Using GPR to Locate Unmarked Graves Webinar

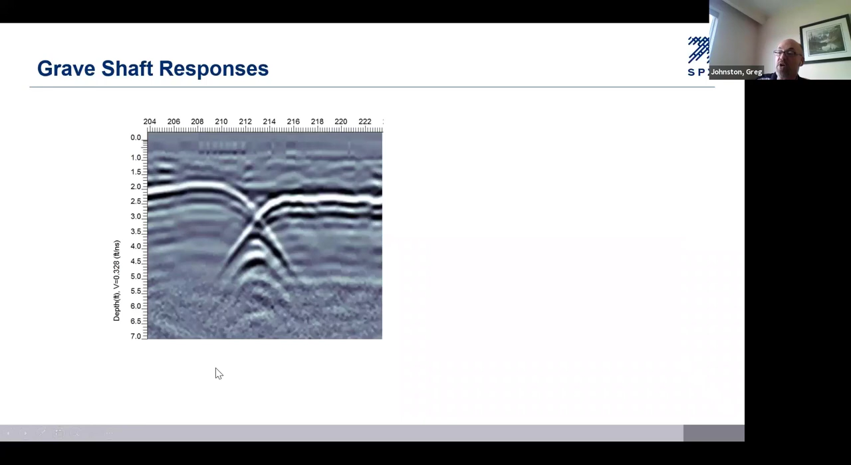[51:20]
I have an animation that shows why a narrow trench results in an X pattern. It comes down to the GPR signals reflecting from the far side of the trench as the GPR approaches it, crosses it, and moves away from it.
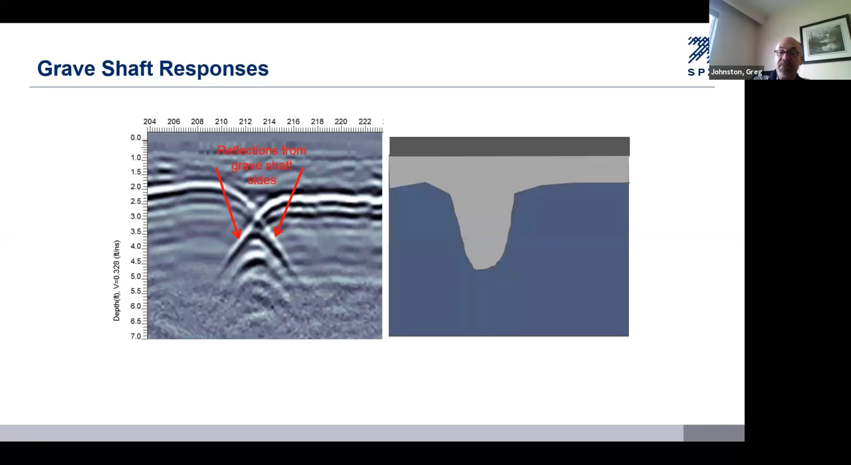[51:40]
When the GPR is on the left side of the trench, it sees the reflection from the boundary below it and on the far side of the trench. The response from the far side of the trench is deeper in the GPR line. As the GPR moves, the far side of the trench gets closer and the reflection moves shallower in the GPR line.
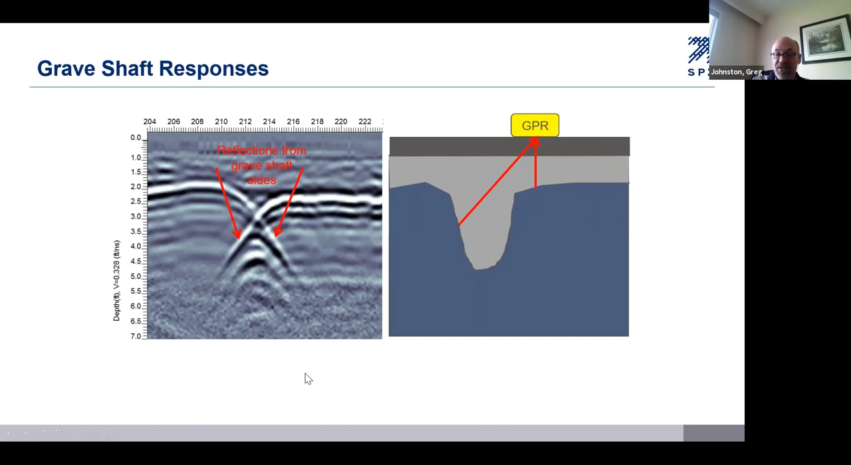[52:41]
starting off shallow and getting deeper and deeper as it moves further away. This is what creates the X pattern we see in the GPR data. It's not too common to see this, but it is possible in some situations and would certainly be helpful for locating a possible unmarked grave. Here's an example of a hole that was dug. It disturbed the natural layering of the soil. You can see the obvious V pattern where the hole was dug.
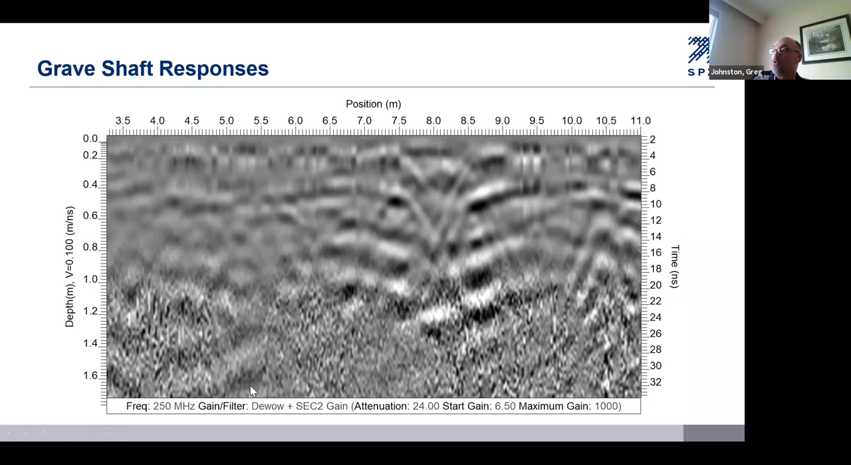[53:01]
So here's the natural soil. You can see this layer in the soil and the hole that was dug broke that up. And of course, we see the V in there as well, indicating that somebody has dug a hole that's interrupted this soil layer.
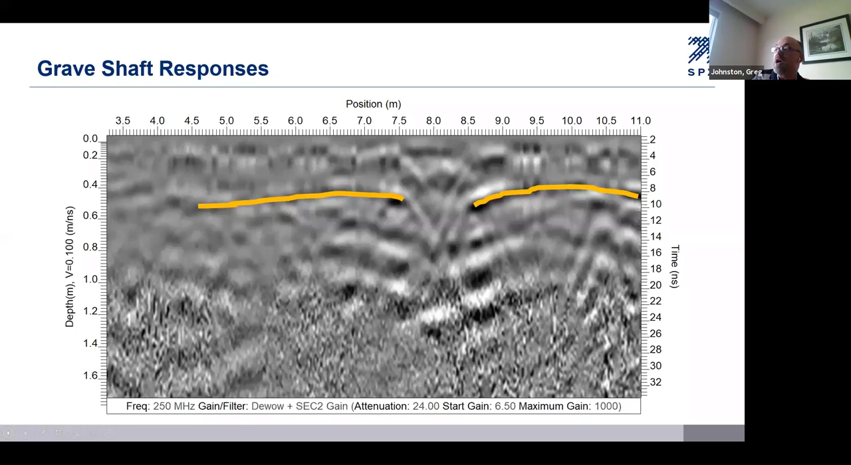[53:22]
So that's another way of spotting where possible holes and consequently possible graves may be located.
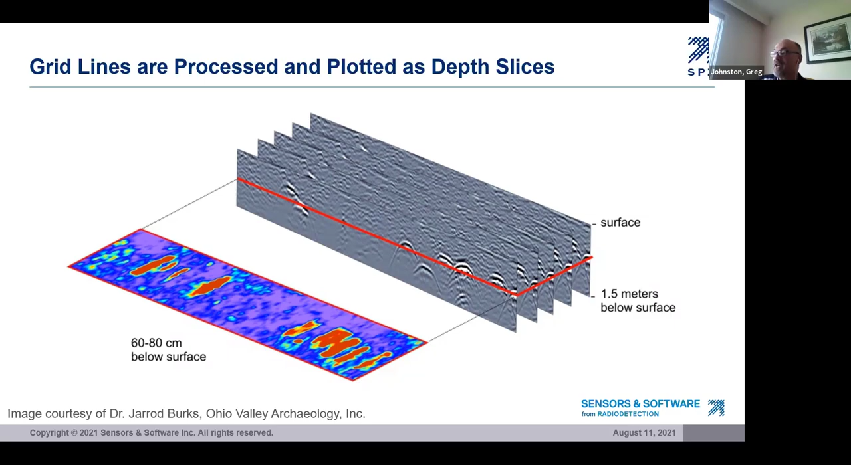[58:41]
This is obviously, I hope it's obvious, a very powerful way to visualize large amounts of GPR data simultaneously and look for the targets that we're interested in finding.
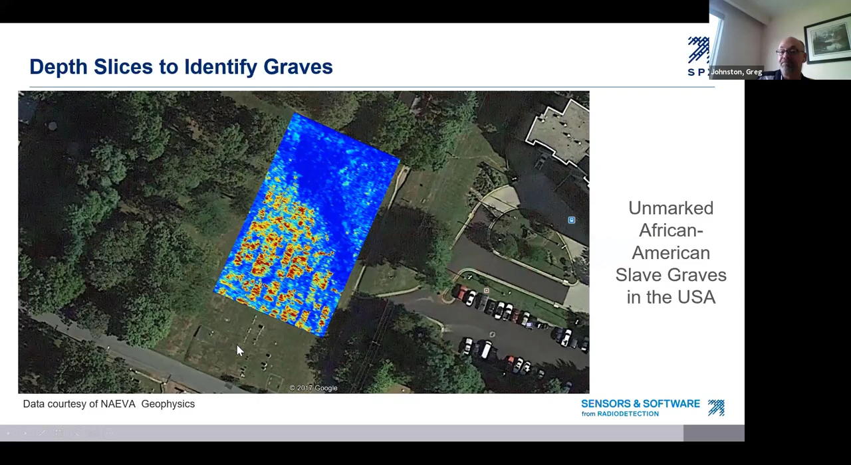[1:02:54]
And so from this image, you can, you know, clearly we can see what looks to be and what is easily interpreted as a series of graves in rows.
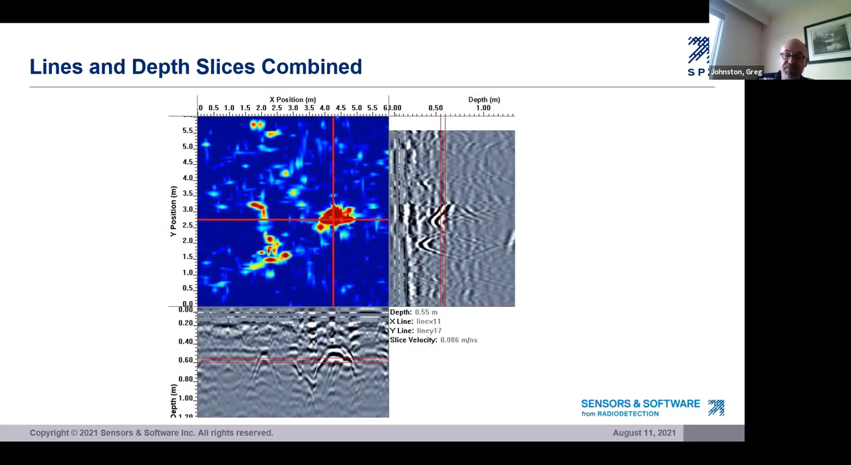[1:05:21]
So as much as we would like to solve all our interpretational problems with depth slices and 3D images, going back to the raw data, the GPR cross section is often necessary to make the best interpretation. Here's another example of what we call the 3D preview plot. In this case, the responses in the GPR X and Y lines don't really look like much. If you look at those, we've got these responses in here, but it's nothing that you would really may not be interested in.
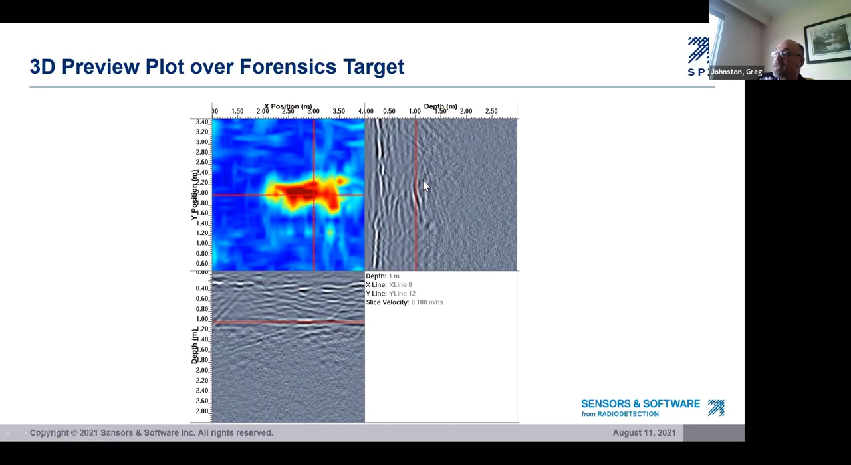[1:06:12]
a body-sized area emerges from the data and becomes an obvious target for further investigation. That's this red area in here, which we can see, we can see it linear in this line and just a slight hyperbolic response on this line. Remember earlier that I showed you a plot where the top of a hole may have been filled in with a different material. Because we collected a grid at the site, we can look at adjacent lines and see if we see something similar. Here are two parallel lines showing a similar response at the top of the section.
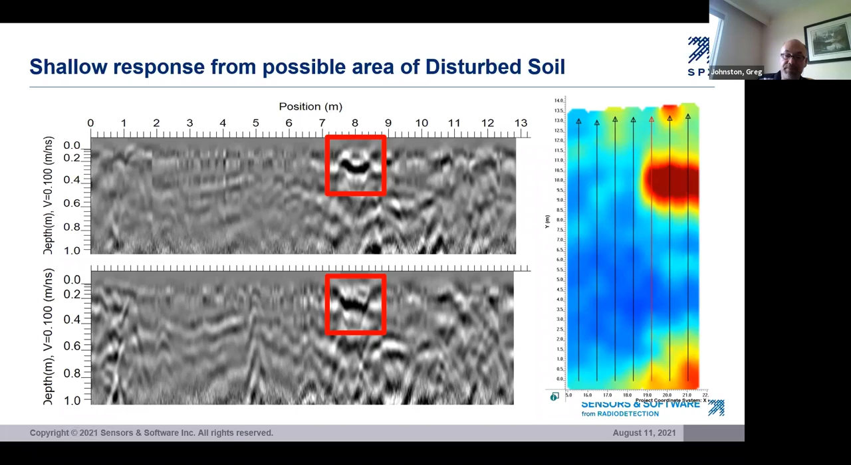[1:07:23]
This is pretty much at the surface. But we can see the shape that it takes. And the shape looks promising if we're looking for a grave. Setting up a grid may sound trivial to many of you with archaeological or forensics background.
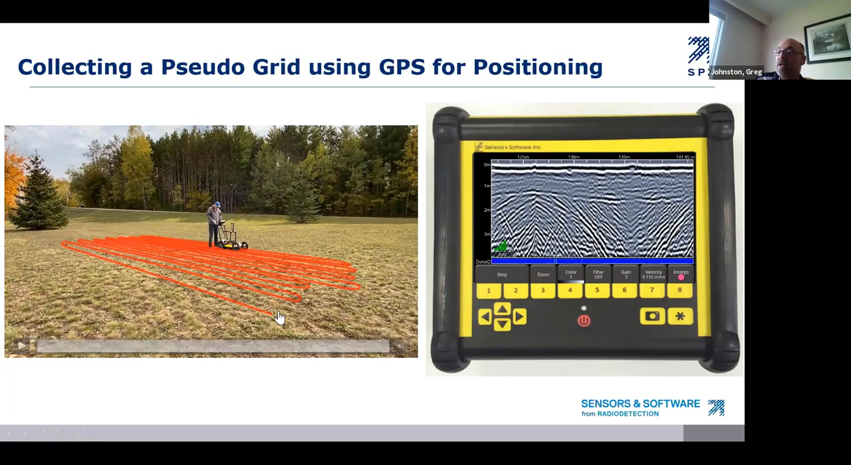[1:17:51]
But once you have that, now you can collect data over an area and let the GPS position it for you. And this video shows that idea. Walking back and forth, covering the area all in one line. Just zigzagging back and forth in the area and letting the GPS do the work of positioning it. And this is what you might end up with.